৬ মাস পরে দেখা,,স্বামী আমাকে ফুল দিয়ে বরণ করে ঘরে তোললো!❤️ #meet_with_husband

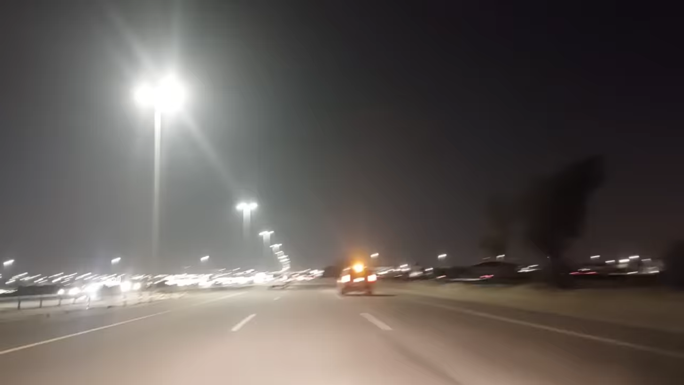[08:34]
চারদিকে লাইটিং দেখা যাচ্ছে, আর সামনে মনে হয় পুলিশের গাড়ি এটা না?